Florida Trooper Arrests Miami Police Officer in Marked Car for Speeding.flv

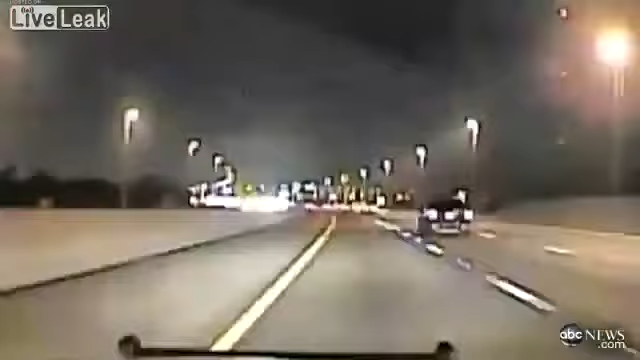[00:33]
It began, unbelievably, just minutes before, with his police cruiser seen here, passing by the trooper like she's standing still. It is a Miami police officer. She chases him, lights flashing, engines screaming. As she describes him, weeding in and out of lanes, speeding up and slowing down, at speeds topping 120 miles an hour, until both finally come to a tent stop four minutes, 57 seconds later. Put your hands out the window! The Miami officer quickly complies, quickly apologizes.